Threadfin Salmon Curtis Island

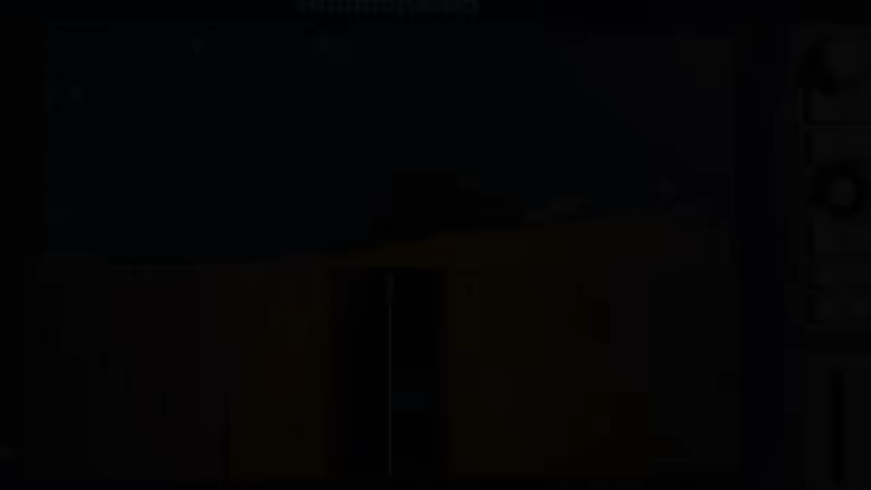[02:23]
That's a perfect example. Gilly's just about to drop down on those fish, but you can clearly actually see their threadfin salmon.
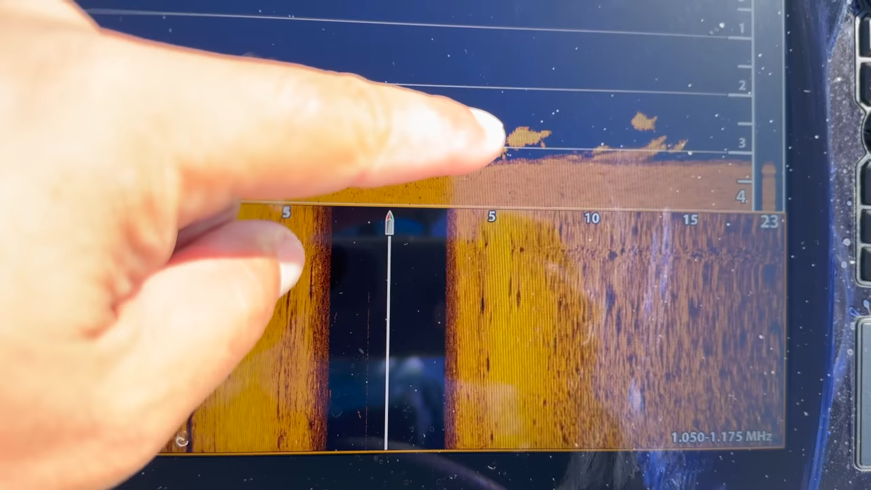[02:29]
So that's the big fork in his tail.
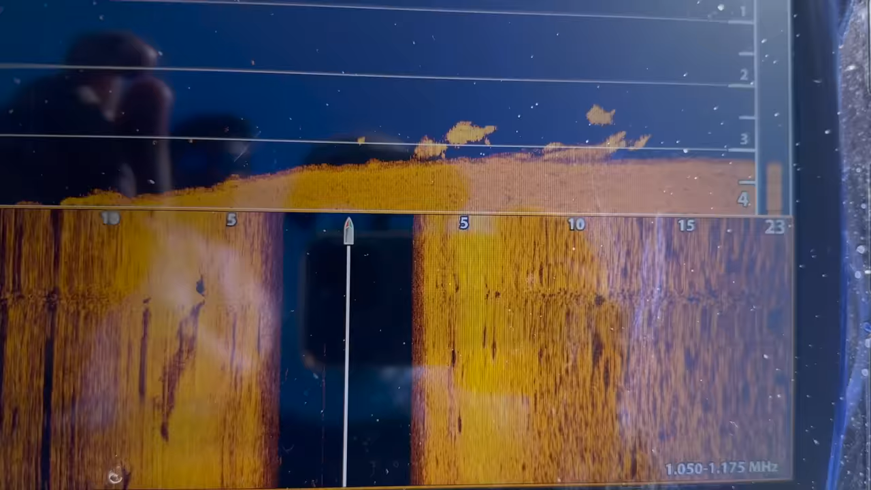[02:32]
This guy here, you'll probably be able to see a little bit better.
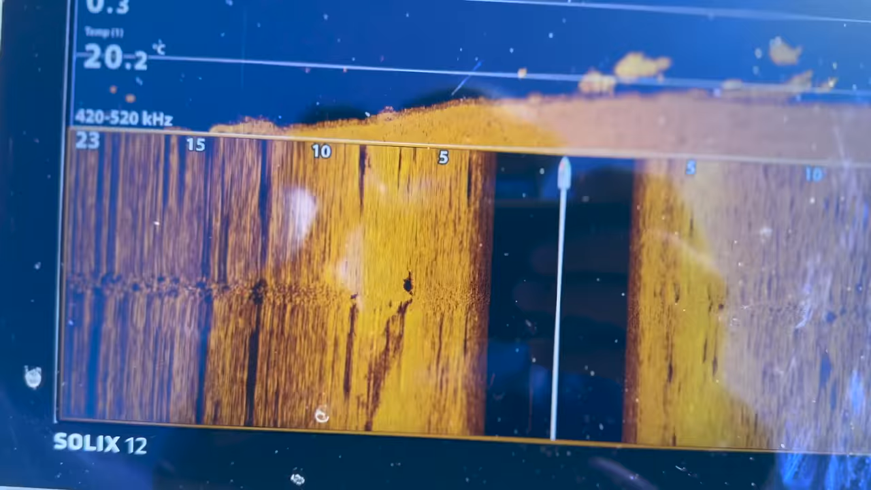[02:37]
On screen: water 20.2°C
So we've got a few on side scan,
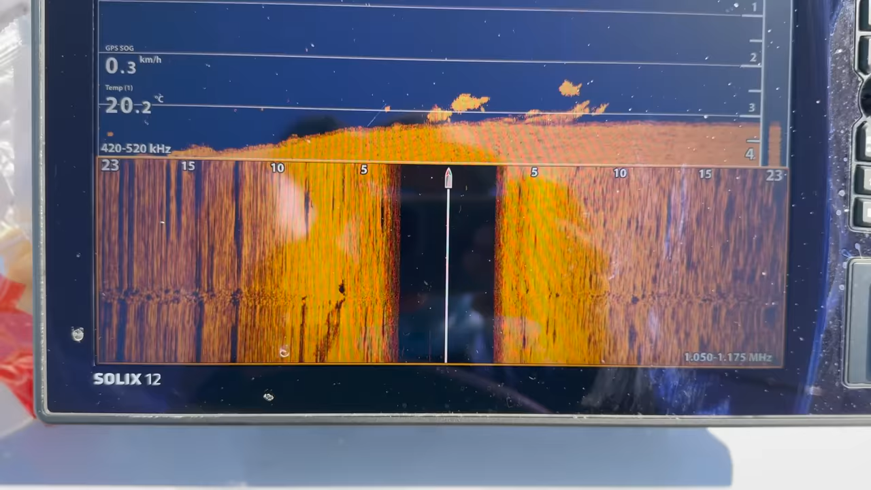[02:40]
On screen: water 20.2°C, speed 0.3 km/h
and those are very, very clearly threadies underneath us.
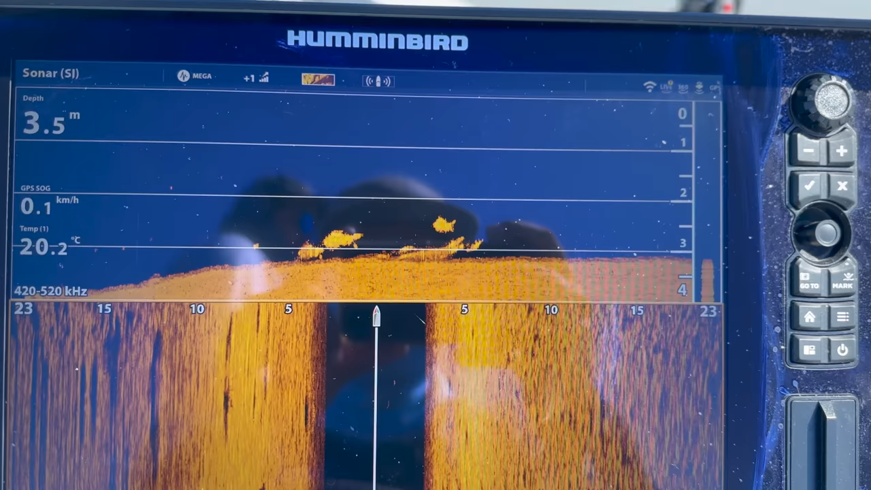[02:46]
On screen: depth 3.5 m, water 20.2°C, speed 0.1 km/h
There's one, two, three, four of them, I'd say. One's hard on the bottom.
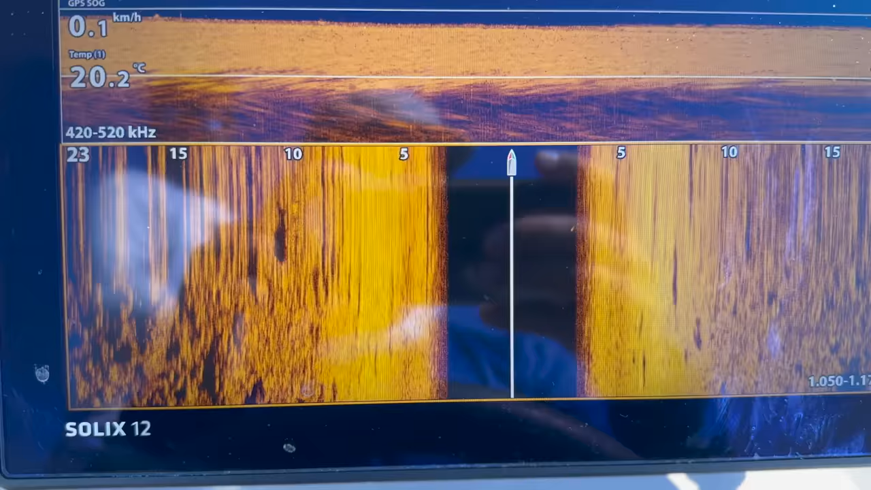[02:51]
On screen: water 20.2°C, speed 0.1 km/h
All right, there's another one there on the left, side scan. So that fish is 10 metres to our left. Same thing, you can see it's a threadie by the fork in his tail.
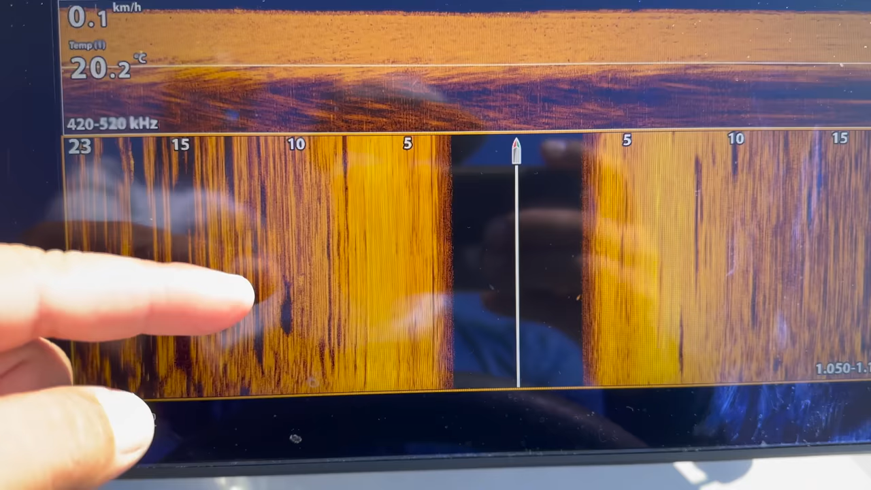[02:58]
On screen: water 20.2°C, speed 0.1 km/h
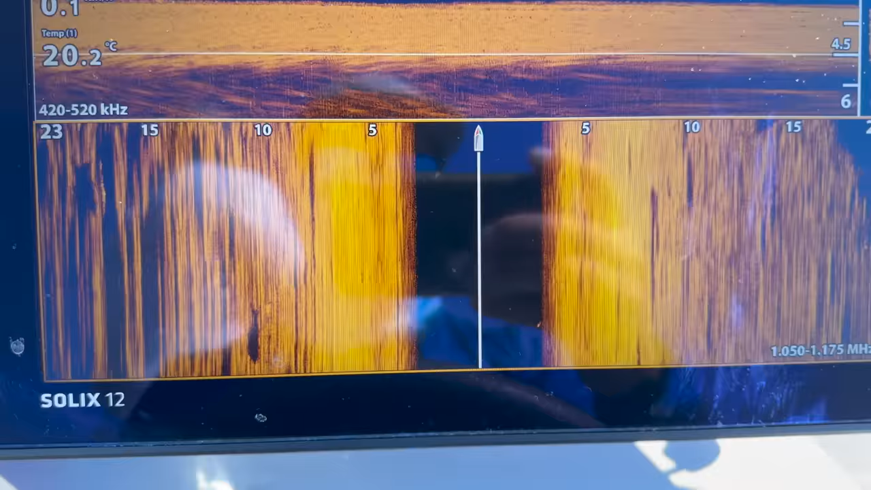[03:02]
On screen: water 20.2°C
And then we've got something coming through here on the right.
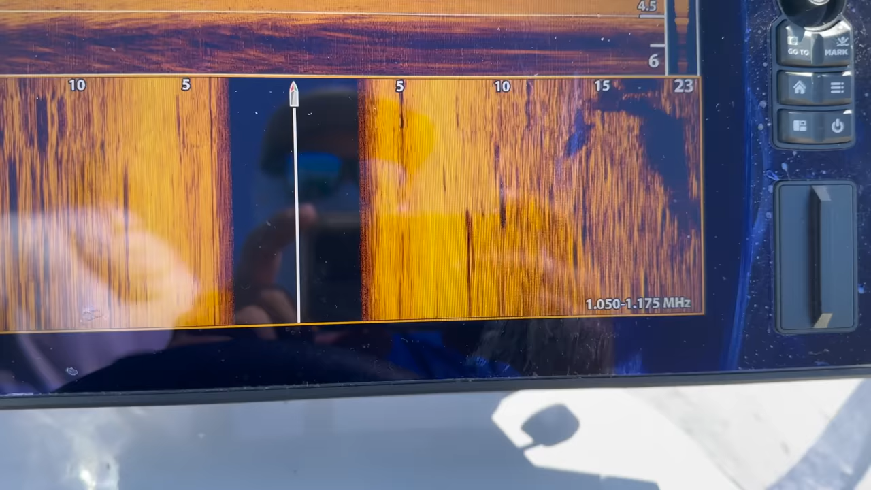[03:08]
That looks like two or three threadies on the right, but they're up really, really high.
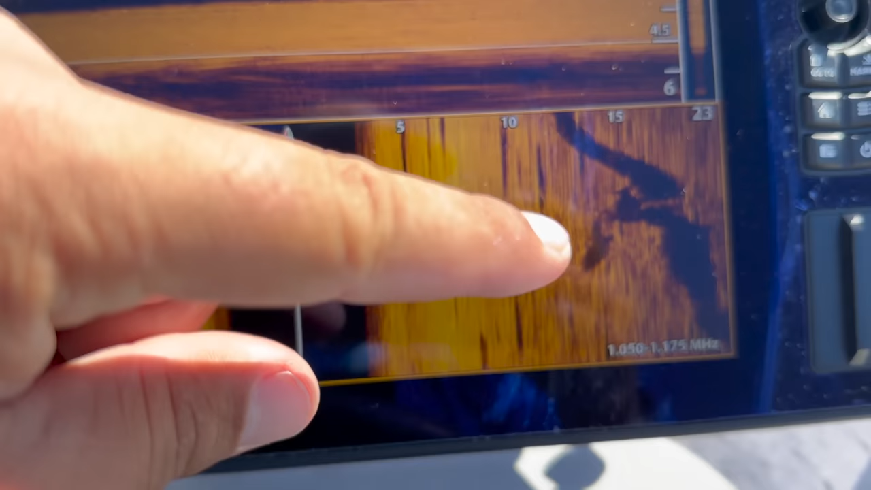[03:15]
So because they're up so high, they're casting a big shadow like that.
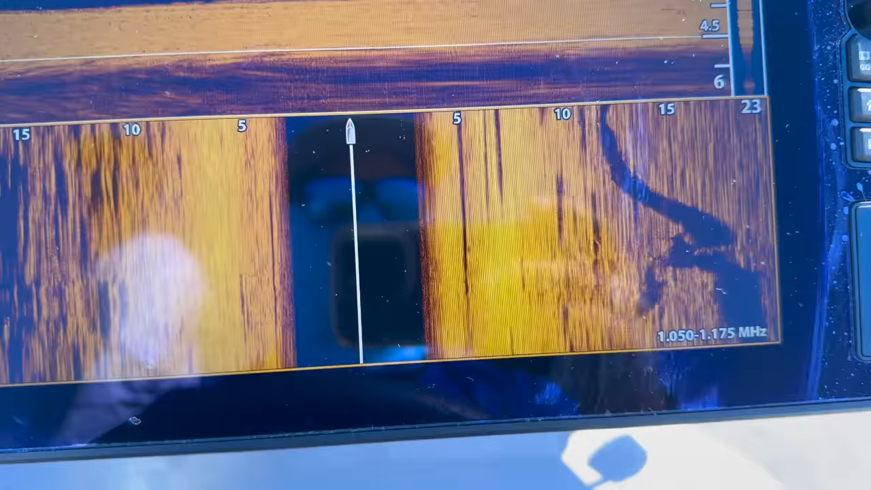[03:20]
Oh, there's Manny, Manny. Yeah, that's his tail there. So it's definitely a threadfin.
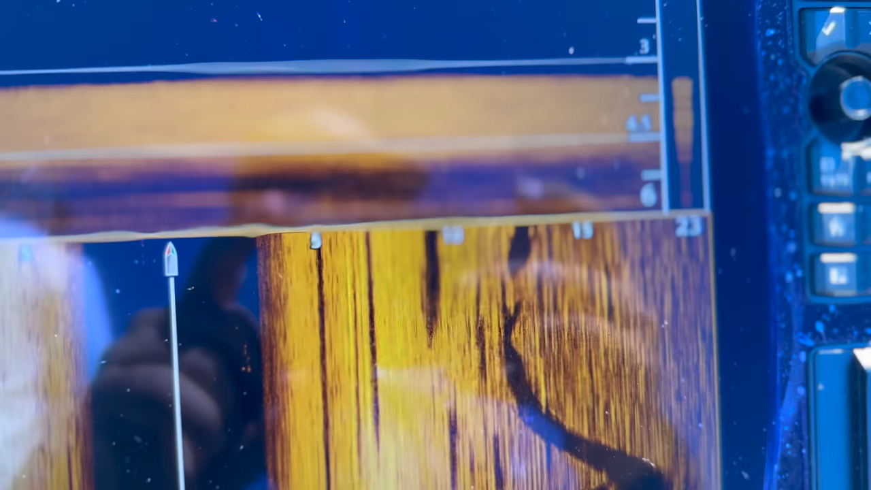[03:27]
Oh, wow. All right, I'm going to start casting for this.
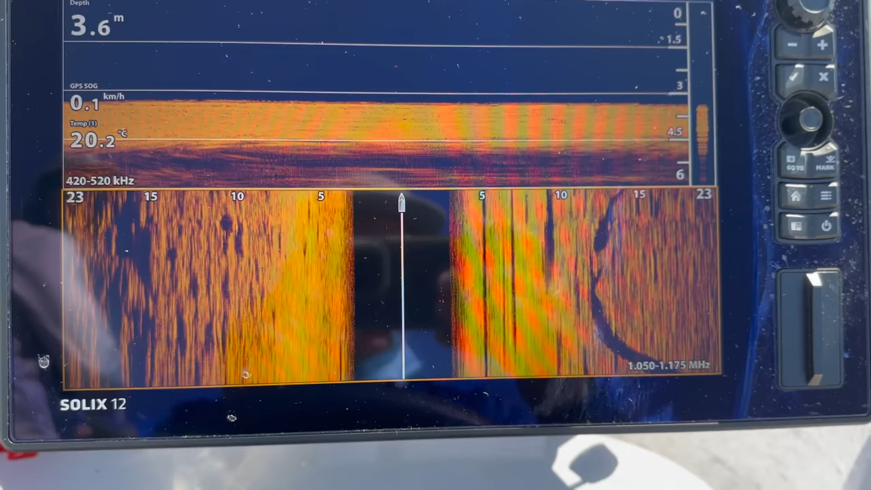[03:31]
On screen: depth 3.6 m, water 20.2°C, speed 0.1 km/h
That's great. Manny on the right. A whole stool of them. Oh, shit.